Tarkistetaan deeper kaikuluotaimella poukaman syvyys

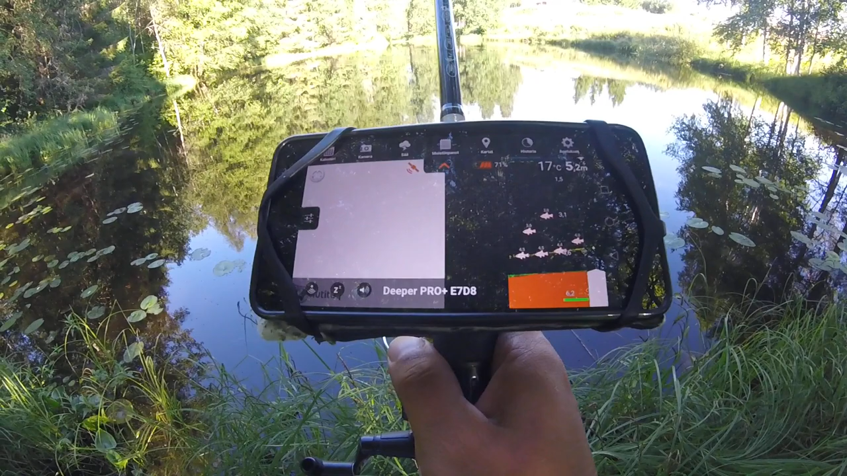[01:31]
On screen: depth 5.2 m
Ei siinä kyllä 8 metriä, ennen kuin jotkut puhuu.
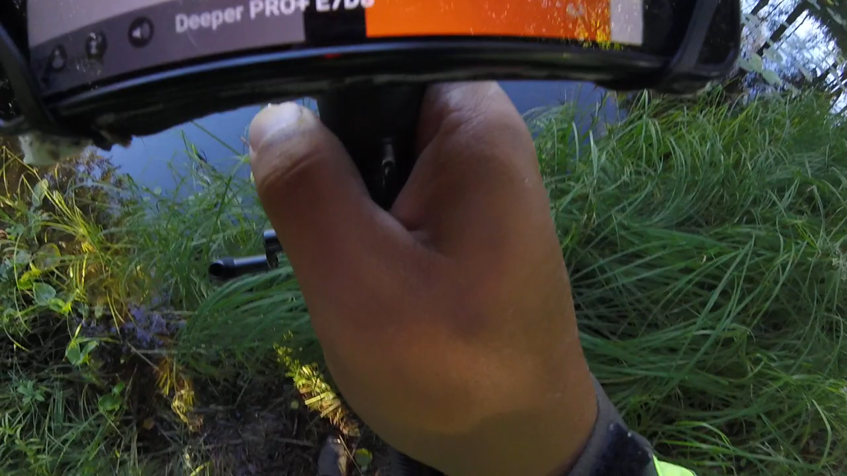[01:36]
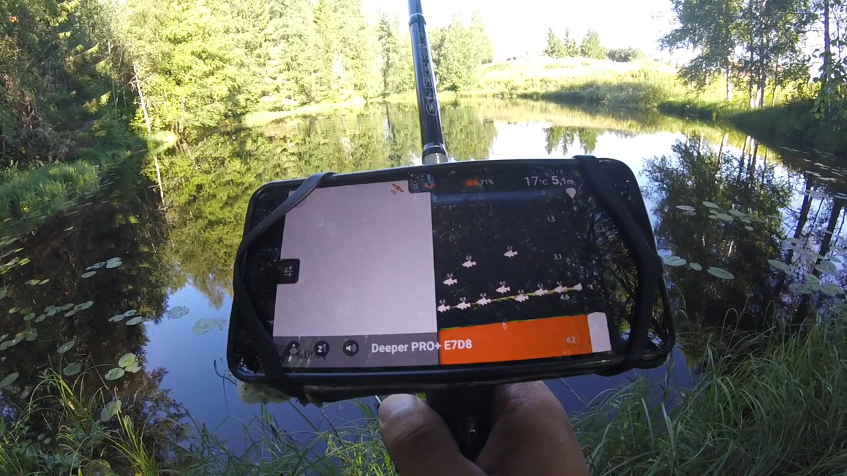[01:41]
Pikkukalla on paljon. 4.4 metriä, 4.1 metriä, 8.7 metriä.
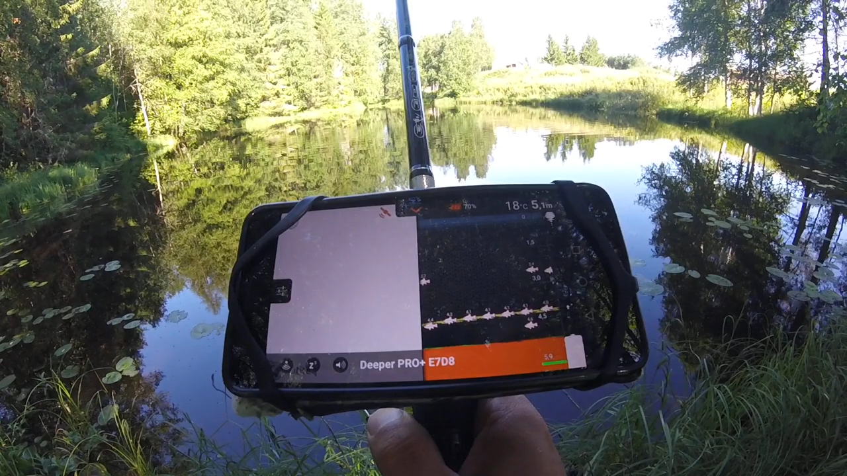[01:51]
On screen: depth 5.1 m, water 18°C
18 astetta on veden lämpötila. 5 metriä siinä tuossa kohdassa on.
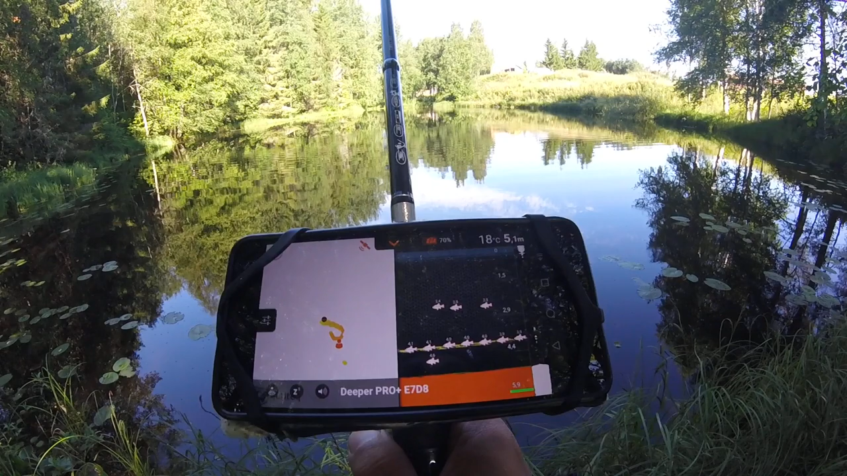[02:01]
On screen: depth 5.1 m, water 18°C
En tiedä, olisiko siinä sivumala. 5 metriä. Mutta eppäilen. Luulen, että tuo on ehkä se. Kutakuinkki.